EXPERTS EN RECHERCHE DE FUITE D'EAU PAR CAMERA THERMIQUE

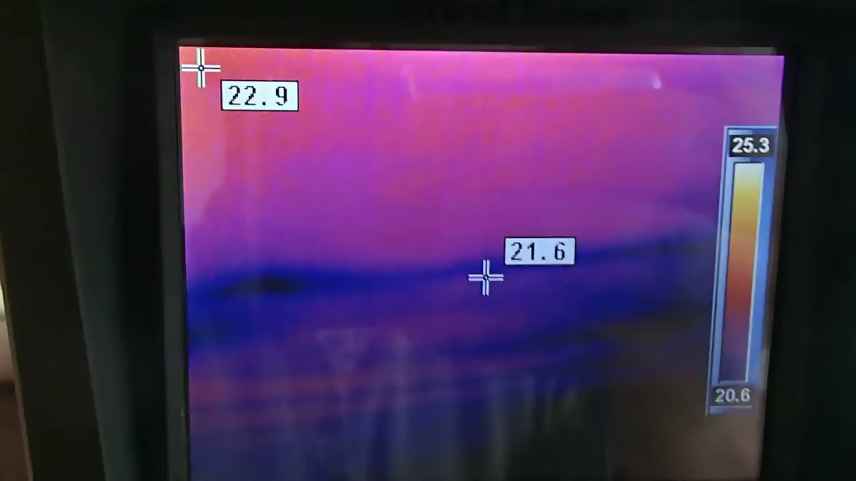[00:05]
Fuite par l'infiltration, toiture, on voit bien la tâche d'humidité ici